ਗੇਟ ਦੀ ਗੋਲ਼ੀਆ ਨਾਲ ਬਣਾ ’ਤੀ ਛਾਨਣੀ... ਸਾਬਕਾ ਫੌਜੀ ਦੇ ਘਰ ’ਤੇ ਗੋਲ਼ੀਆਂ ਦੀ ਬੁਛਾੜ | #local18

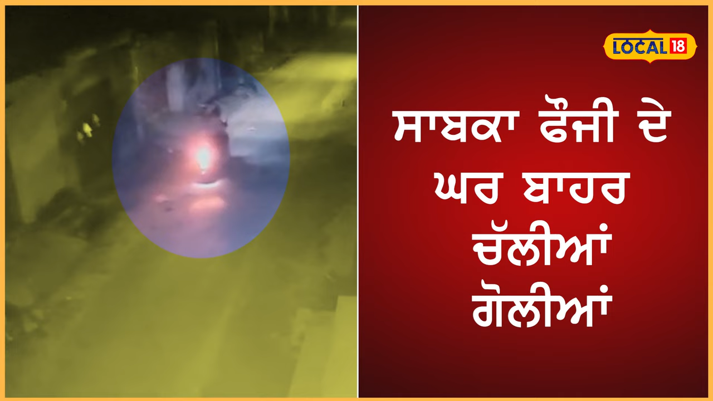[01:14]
दे उत्ते ताबड तोड गोडियां चलाईया ने था तासलिए कि ब्यास्तों ए मामला सामने आया थे कटना CCTV दे विच भी कैद हुई है तस्वीरां दे विच देखा जा सकता है कि सुन सान एक गड़ी है ते उस दे